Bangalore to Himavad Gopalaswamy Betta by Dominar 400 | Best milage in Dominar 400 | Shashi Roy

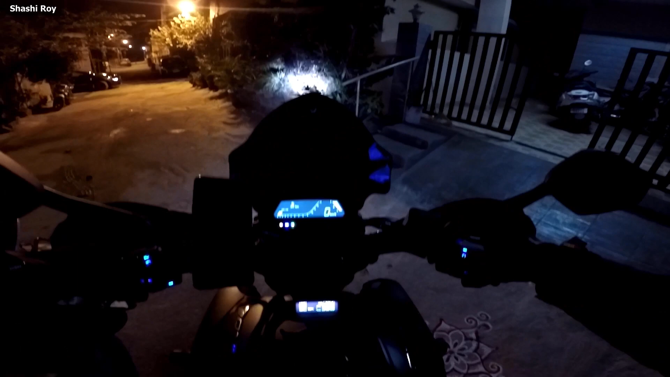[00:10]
चलिए हमने ट्रिप मीटर को जीरो कर दिया, देखेंगे कैसा एक्सपीरियंस आता है पहला लॉन्ग राइड अपने डोमिनार का। फर्स्ट लॉन्ग राइड ऑलमोस्ट अप एंड डाउन, मुझे लगता है कि ये 600+ किलोमीटर रहेगा।
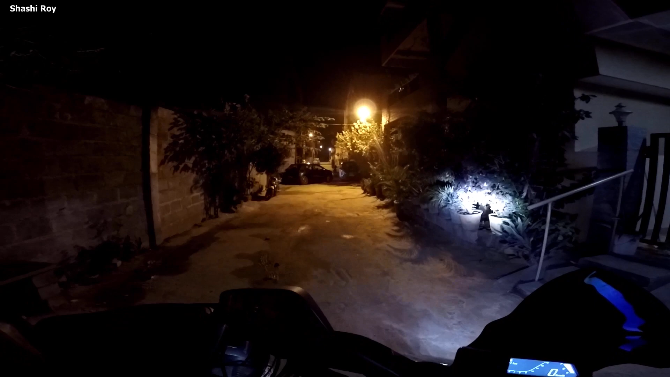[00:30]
मेरा फ्रेंड वहाँ पर ऑल्टो को टर्न कर चुका है, वो अपनी वाइफ के साथ में ऑल्टो पर और हम अपने डोमिनार पर।
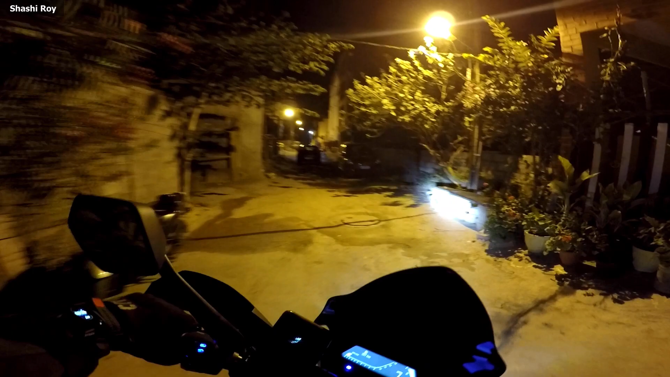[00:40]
लेट्स गो।
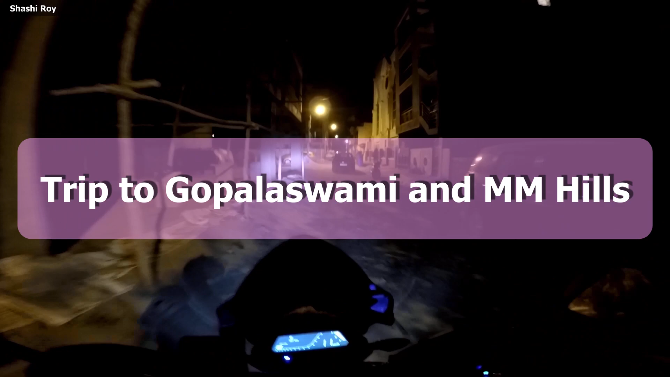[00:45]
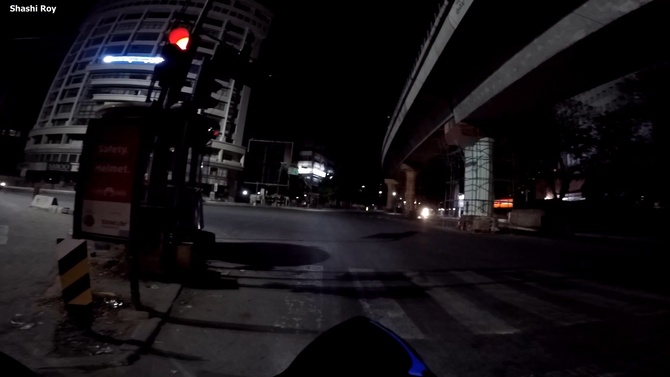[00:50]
तो हम लोग अभी एमजी रोड इंटर करने वाले हैं, ये ट्रिनिटी सर्कल है, तो फुली मेरा फ्रेंड भी मेरे पीछे आ गया होगा। यस,
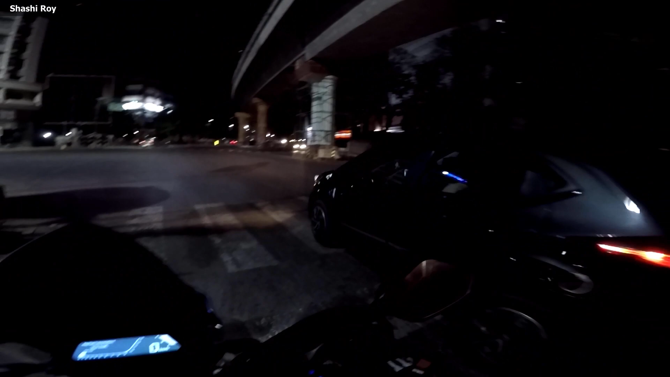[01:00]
मेरा फ्रेंड भी आ गया है एंड दिस इज एमजी रोड।
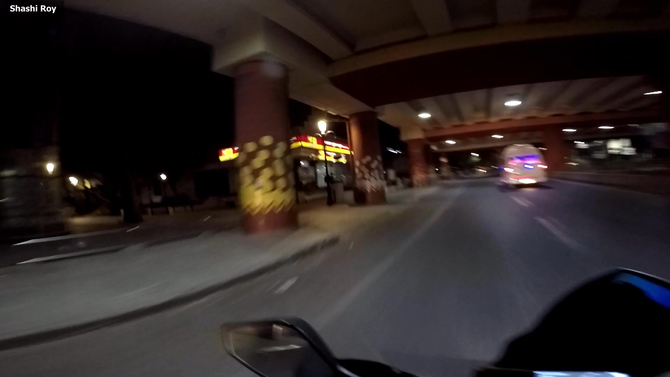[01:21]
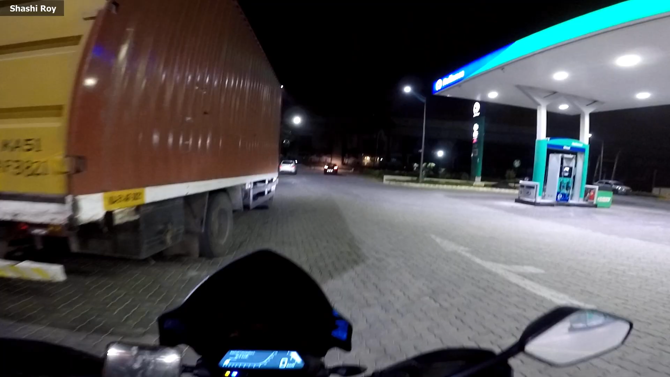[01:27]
करा रहे थे पेट्रोल, मतलब मैं नहीं, मेरा फ्रेंड करा रहा था।
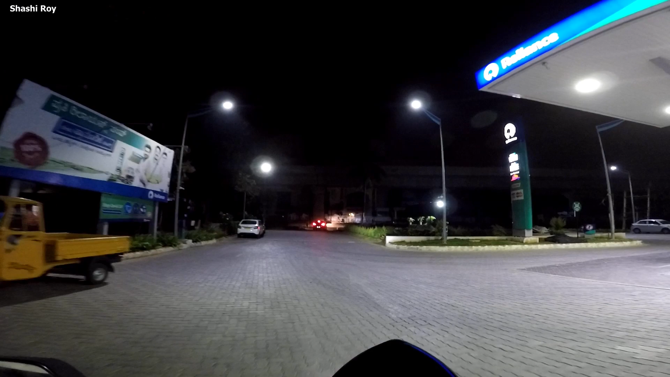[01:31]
और हम लोग किंगेरी पहुंच चुके हैं, टाइम हो गया है
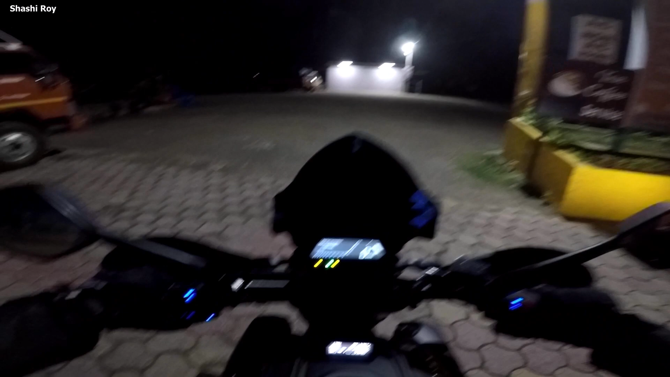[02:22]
Log ne 15 minutes ka break liya idhar aur hum log direct Mysore mein rukenge.
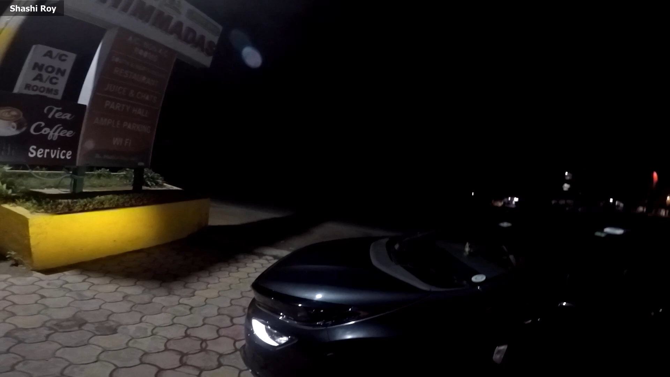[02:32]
और तो हम लोग डायरेक्ट, अरे भाग रहा है बाइक।